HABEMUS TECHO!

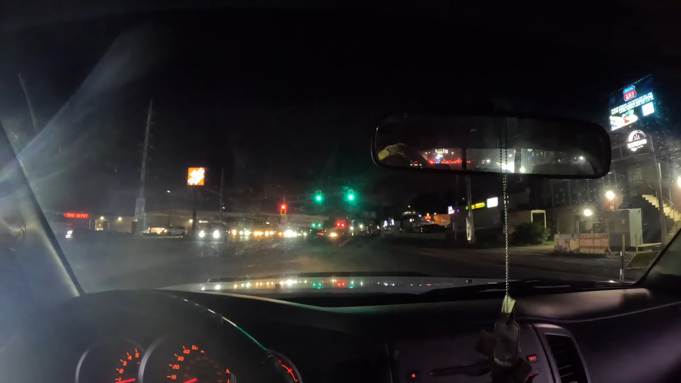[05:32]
pero a mí me dijeron que no es por fuera es por dentro los amarillos se ven negritos y mira la bichuelita ahí con patita bueno gente aquí estoy en la carretera está cerrando la autopista pero no sé que hay más ganas ganado en el rodaje será no sé ay sí bendito mira otra vaca más alguien chocó mira
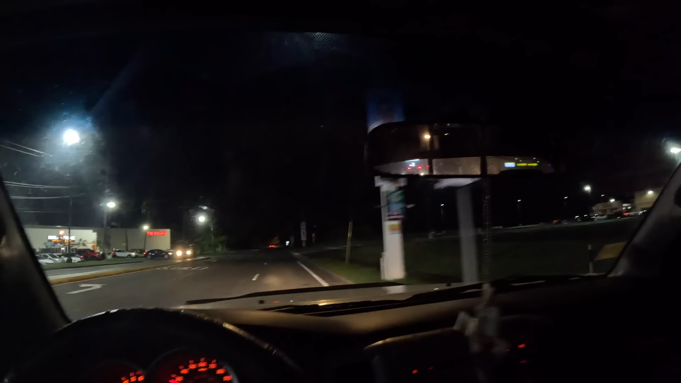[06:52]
mira para allá esos piratos ya peña pobre ahí está Higuerillo esas luces que se van ahí y Higuerillo en Aguaú